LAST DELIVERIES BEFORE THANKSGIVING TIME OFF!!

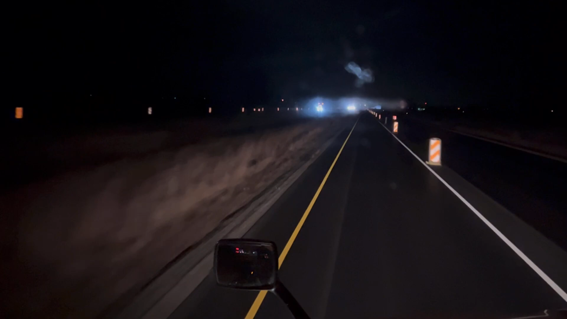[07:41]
So, another construction site. Pretty fun, huh? At nine. Gotta go like 50 miles an hour. From this construction site. Just to be safe. Just to be safe.